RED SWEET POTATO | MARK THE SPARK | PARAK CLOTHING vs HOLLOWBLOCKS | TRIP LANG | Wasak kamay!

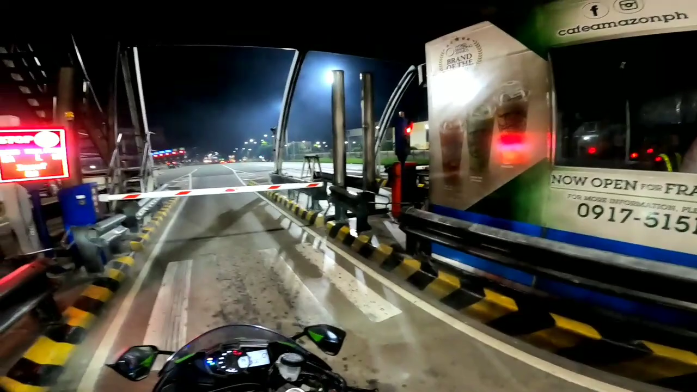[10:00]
So, ito, mga Joe, ah, nagkakaproblema tayo ngayon dito sa, ano. Ano to? Ano to? Anong lugar to? NLEX? Balintawak. Oh, Balintawak exit, ayan, ah. Nagkaproblema yung RFID. Yung vlog ko kahapon, nasa daw ako, nagpakarga ako, nakita nyo.
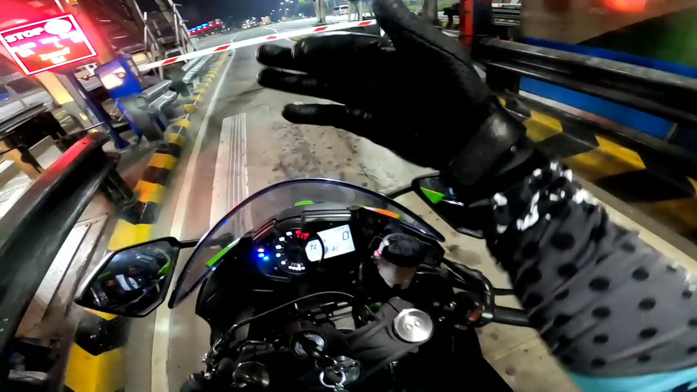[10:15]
Nagpalagay ako ng RFID, nagpalagay ako 500. Pero yan, yung lumalabas.
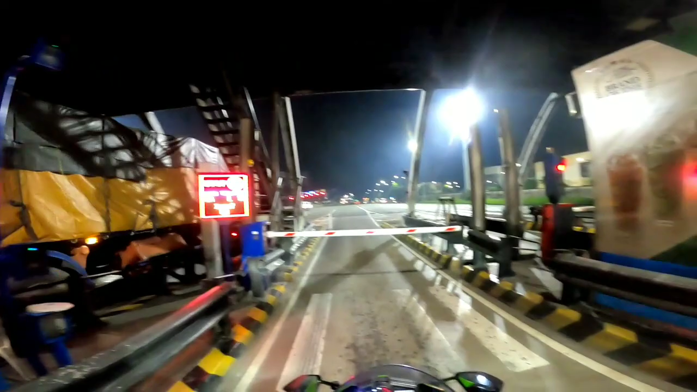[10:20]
So, good luck, good luck. Ayan. So wala silang magawa. Pahusay, pahusay. Nice one. So ito, hassle tayo ngayon. Kailangan natin umuwi sa bahay para mag-edit ng mga video. Pero ito yung nangyayari ngayon sa RFID natin. So sana magawan to ng solusyon ng ano, kumite ng RFID dito sa Balintawak exit. So sana mapanood nila to. So may mga nakapila doon, ayan. Nahassle din sila kasi hindi nila magawan to ng paraan.